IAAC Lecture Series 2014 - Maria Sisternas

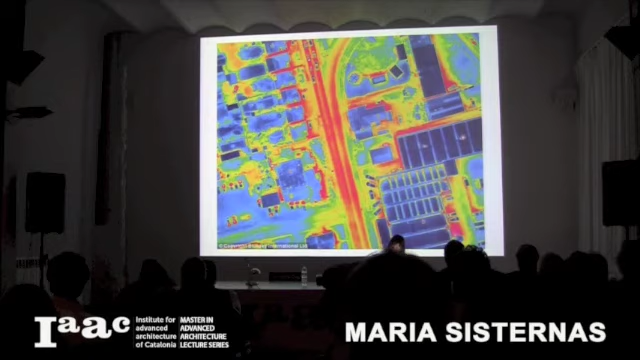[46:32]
where are the places that keep the heat or which are the places that explode and put the heat or that are more refreshing.